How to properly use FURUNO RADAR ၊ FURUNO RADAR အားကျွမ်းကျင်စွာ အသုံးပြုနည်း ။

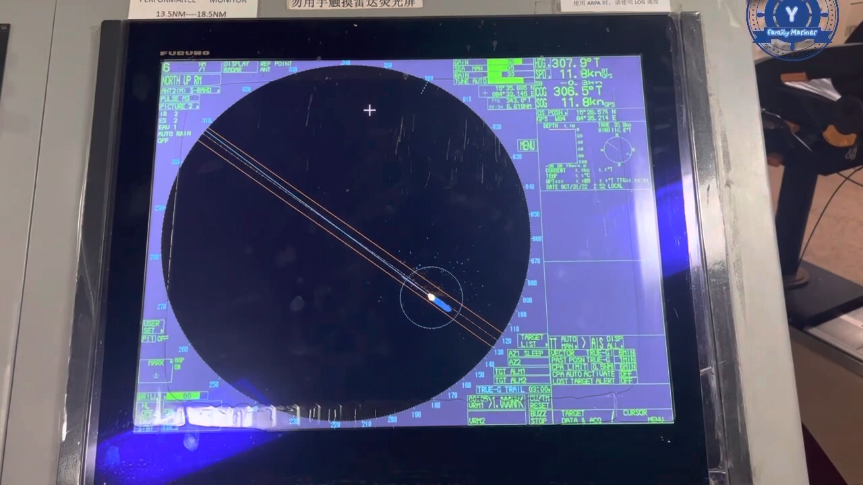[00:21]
Fruno Rida, Chong Me Pibare, Geno Demoma, Dong Tare, Fruno Rida Ye, More Gado, 2117 Mizang, 2137 Aspe Pibare, Geno di Fruno Rida Nepata B Shimpia de Kama, Geno Yenga, Poma Shimpia Nijapide, Navigation, Equipment Yu Shimpia de Kama, Geno. Basic familiarization ne tu ye properly use so pi yo jano na pai khwe bi shin pya pe ba le di fluno radar ne patat pi yin no jano basic familiarization ni ne ti tat ma shin pya ba ne a long go jano
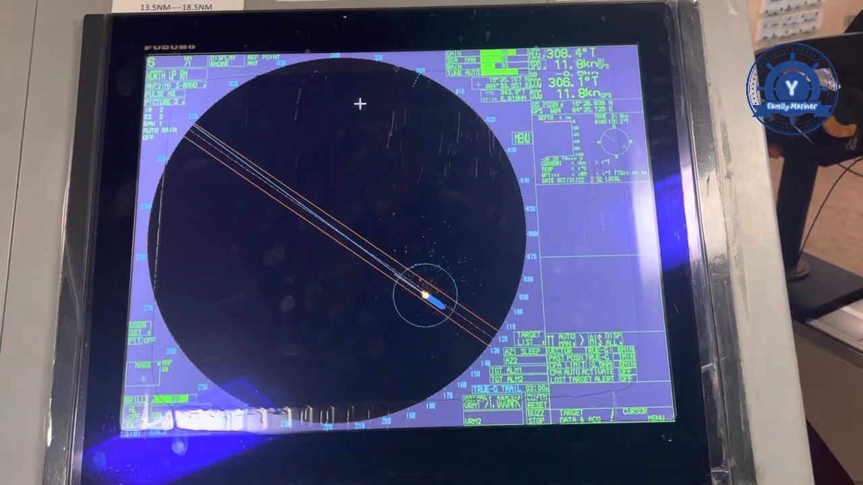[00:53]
chong ngun pi yo ta khu jin si tu ye lou saung jet di go jano shin pya pe ba me shin pya de kha ma tu ye function ni ga mya mya la phit de twet chaung mo lo a pai ga do jano mhan tha la ga dong pai ne de pai cha law Tramelu,
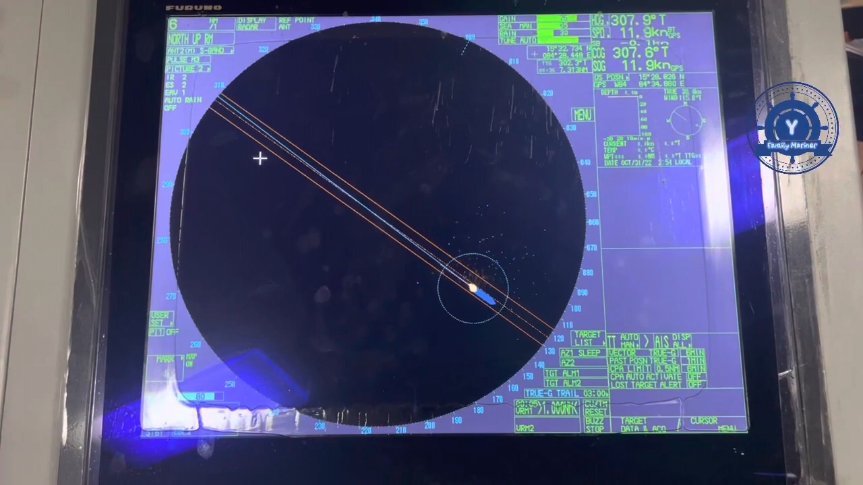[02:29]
kan kat bi so wa ne di fruno di radar ye le tu ga
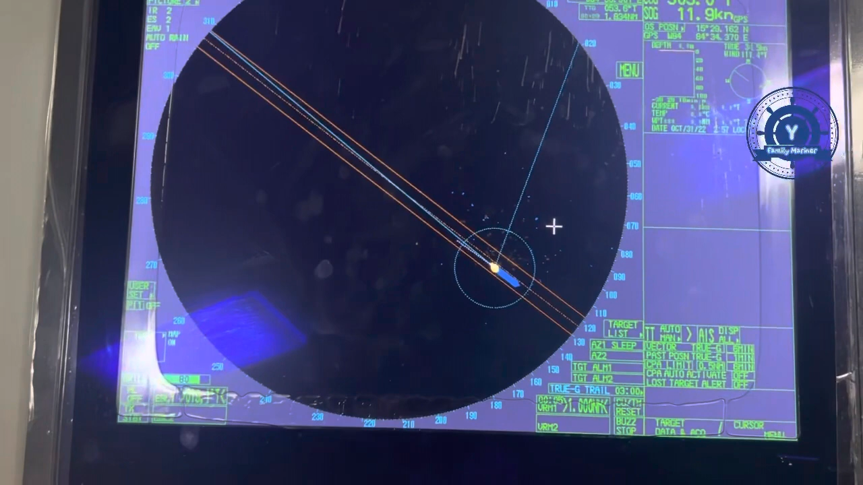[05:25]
yin chuno ro ga tu pyo da ga di bearing wa chuno ya ma bo no ha distance ja wa chuno blu lo jin blu lo wa ma no a lo myo chuno ro bearing yo distance de pya yin ne myin jin ne so lo shi yin chuno di eva le bo ma chuno di eva
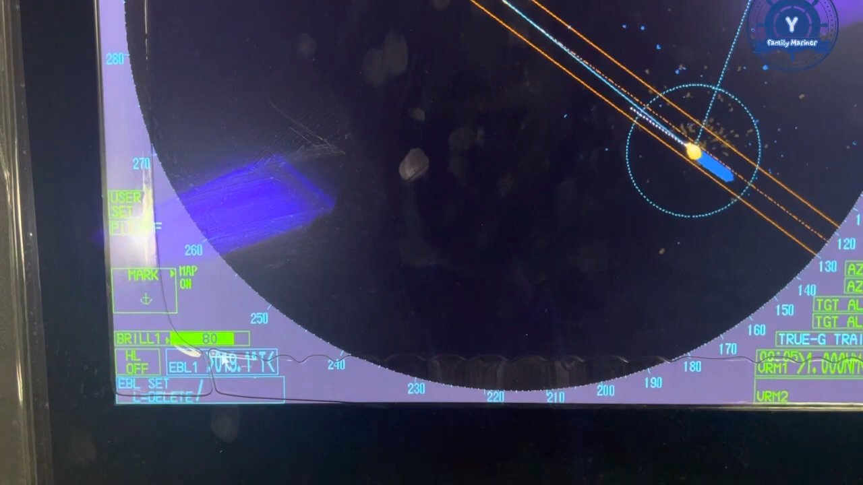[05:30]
le bo ma let click le ti chan hne lai ba no let click le ti chan hne lai bi so wa ne tu ga la bi how high say min demo ye 000.9 pi lo shin chuno lo ring ya 5 da so shin chuno lo ha da so shin di atwin ma 001 bo no 001 degree chuno lo ring ya 5 mai chuno lo alwe ku ti nai na bo bearing or distance bo no now ku ga obi da
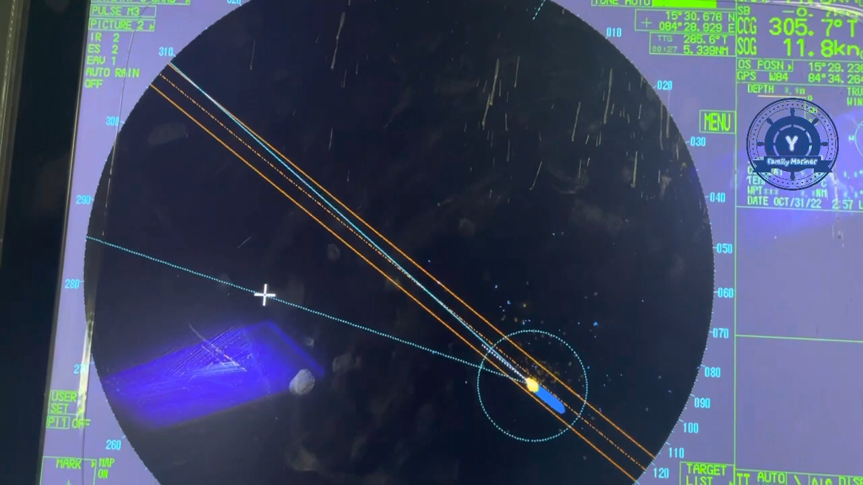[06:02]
so shin min 285 285 ye 5.3 sa da pyin a pyin bo no tu blue we pyo pyo chuno bearing or distance or tpyain ne chi lo ya ba de chuno shin pya prathama ma saka plan khan tha ye atai ma be di radar a chang wo shin pya de khan ma tui ye function ni ya ayan mya ni le mya do chuno takhu chin si wo we chuno akhu lo myo အသေးစိတ်ကျွန်တော်ရှင်းပြပေးမှာတော့လည်းအဆင်ပြေမှာဖြစ်ပါတယ်အရင်လိုမျိုး facial familiarization အနေနဲ့တည်တံ့ရှင်းပြပြီးရင်တခါအာသူ့ရဲ့ function တွေ properly use
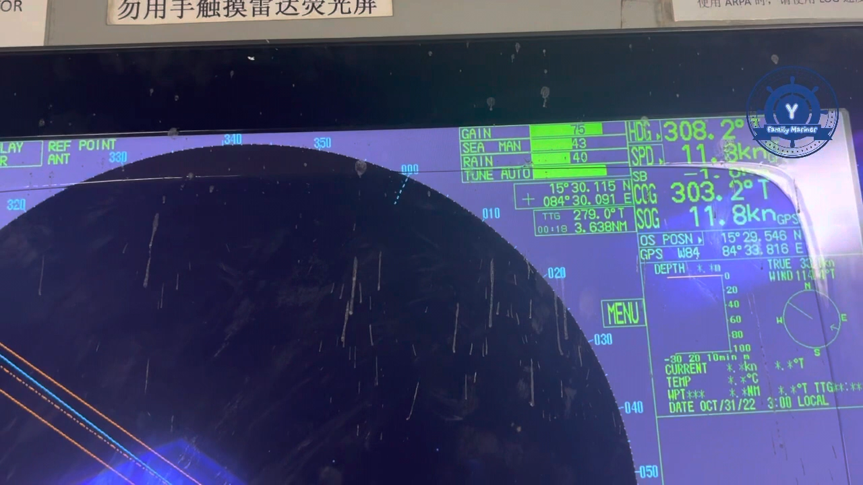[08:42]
ရှိပါမယ်အဲအဲ့ဒီကကျွန်တော်တို့ဒီ secret data လေးကကျွန်တော်တို့ရာဒီလူအချင်းတွေပေါ်မူတည်ပြီးရောကျွန်တော်တို့ rain collector တို့ secret data ကို adjust
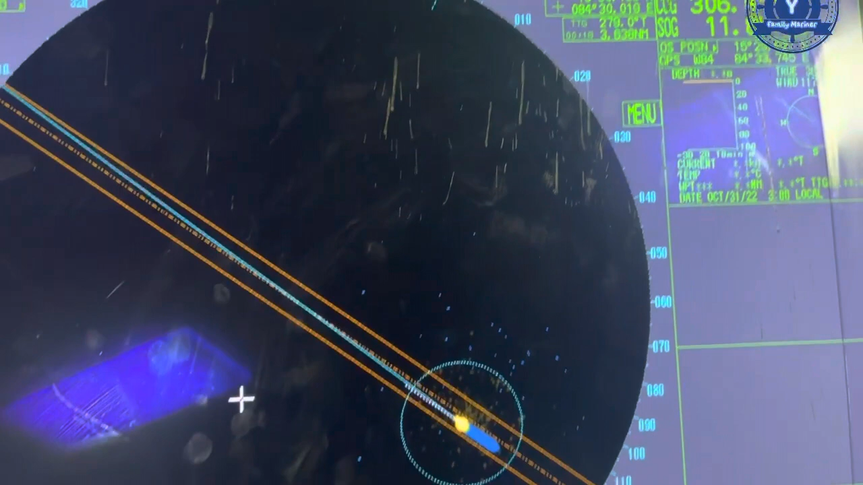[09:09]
rain collector တွေ sea collector တွေ gain တွေကိုကျွန်တော်တို့ adjust လုပ်ပြရမှာဖြစ်ပါတယ်အဲဟုတ်ပြီအဲ့ဒီတော့ဒါဆိုရင်ကျွန်တော်ရဲ့အဲဒီဘက်
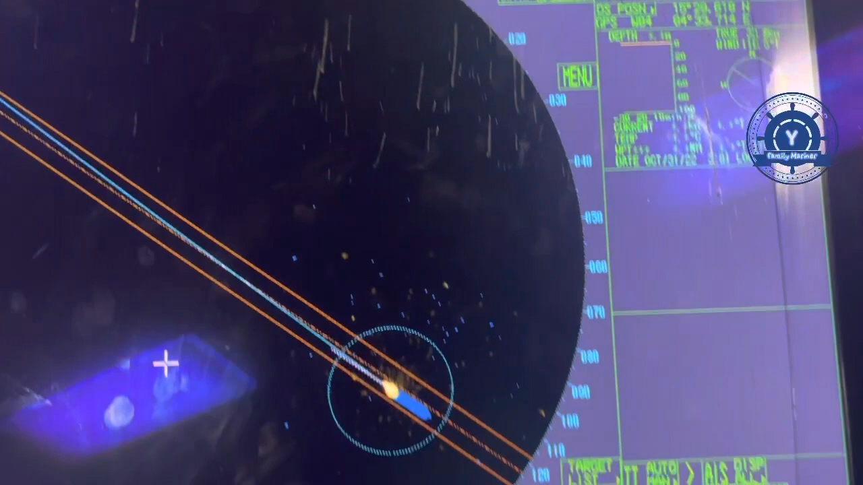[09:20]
switch လေးပေါ့နော် brilliant switch အခါ rain switch
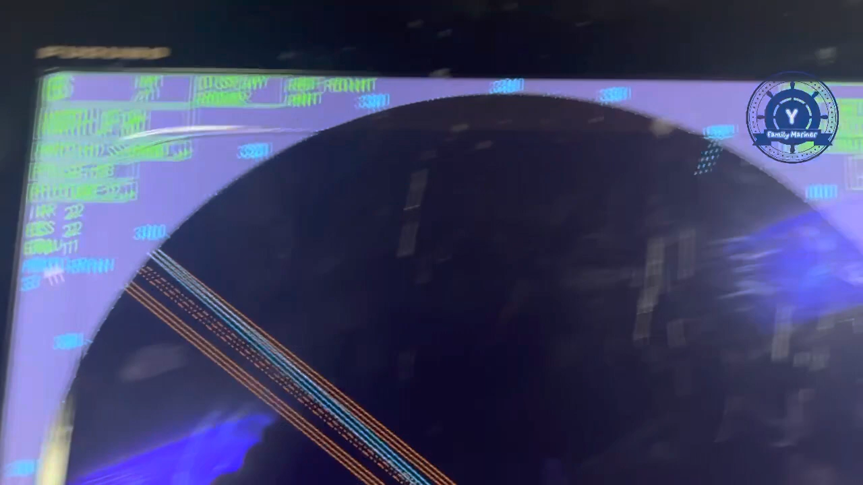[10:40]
Bring auto 3. No? Now, look in. Bring auto 4. Other in, bring off. So, look in, you the C, the rain, you auto move out of the ground. You know, manual move out. I mean, a man's war, manual, you know, you know, left click, you know, you know, auto down, you know, you know, that's all, you know, you know,
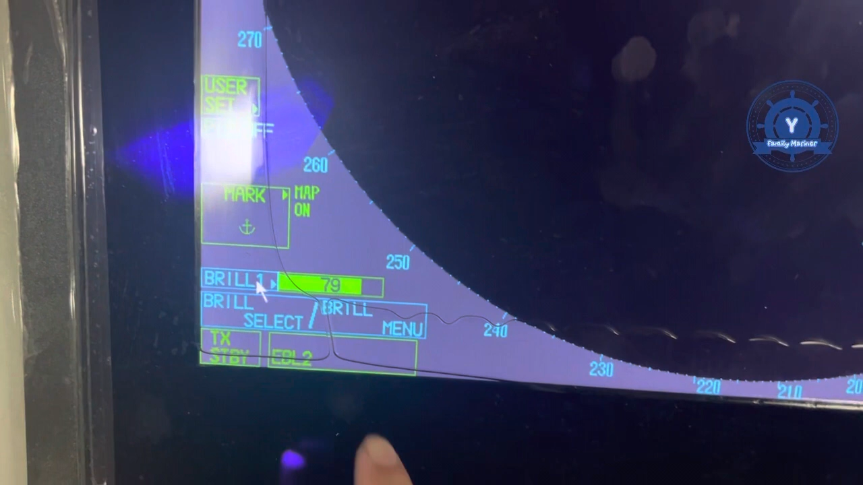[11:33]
You have your papima left click on name, select right click on name, menu.
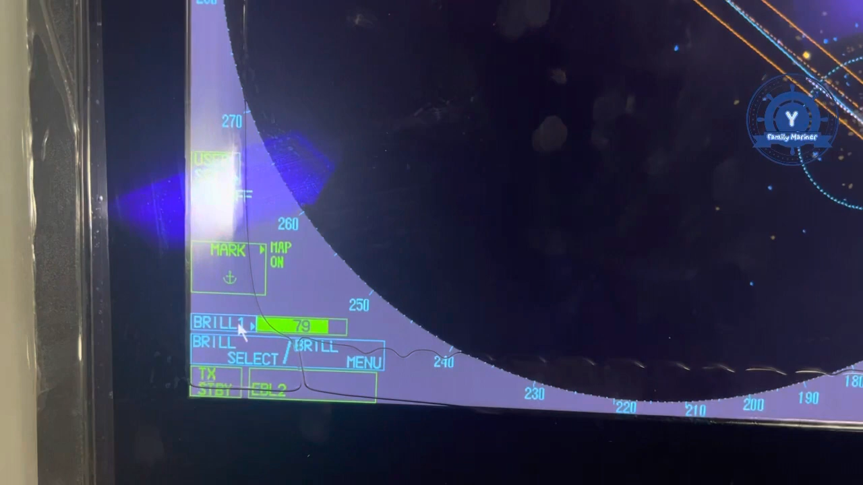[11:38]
I do left click on the channel. I be so on it. General, the brilliant yet, the Furuno radar ma to tet hare brilliant machine. The Tazoyan brilliant two. Only do you have for your penny map your barret brilliant three,